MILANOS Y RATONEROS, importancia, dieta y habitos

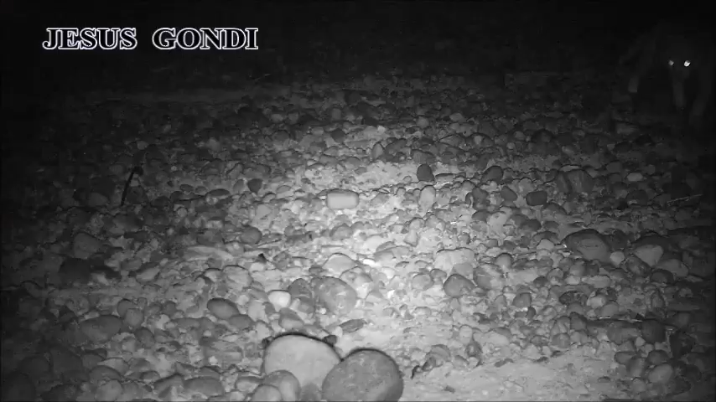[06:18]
ya llega la noche y aparece un carnívoro este no
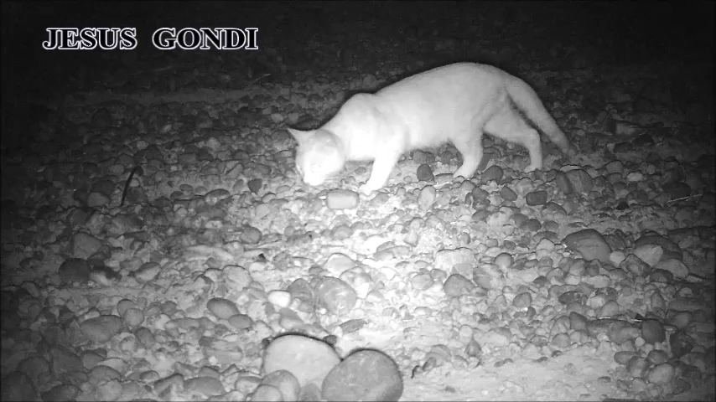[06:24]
deja de ser un gato doméstico seguramente asilvestrado los cuales pues se buscan la vida por ellos mismos son especies invasoras que no son autóctonas sin embargo juegan un papel bastante importante ya que son muy abundantes este parece ser un macho normalmente no se suelen ver gatos blancos por el campo ya